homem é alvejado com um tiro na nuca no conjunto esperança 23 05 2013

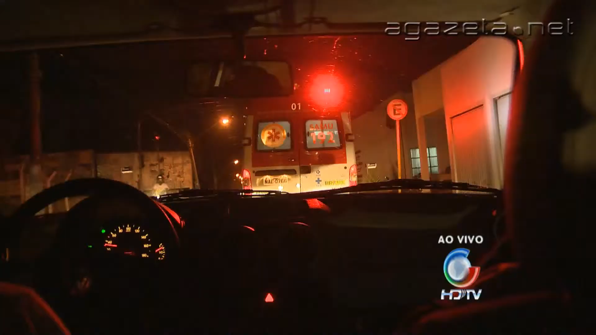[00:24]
Olha exatamente isso, neste momento nós estamos acompanhando a viatura 01 do SAMU A noite de quarta-feira uma
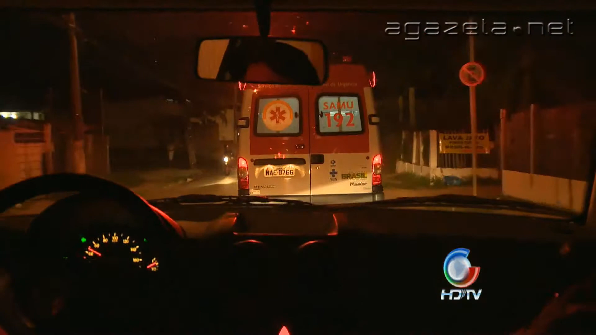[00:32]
vítima de tentativa de homicídio na rua principal do bairro do conjunto esperança Seria arma de fogo A polícia militar encontra-se no local O SAMU está levando a vítima em estado gravíssimo ao pronto-socorro de Rio Branco Nós estamos acompanhando neste momento a remoção Vamos acompanhar até a chegada da viatura ao pronto-socorro Que é para constatar aí o estado em que se encontra a vítima Depois retornaremos ao local Portanto,